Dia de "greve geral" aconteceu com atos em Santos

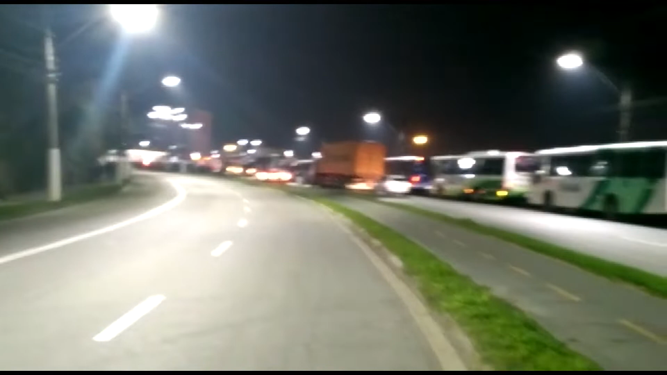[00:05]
A passeata por volta das 5h30 reuniu 200 pessoas e bloqueou o trânsito nos dois sentidos,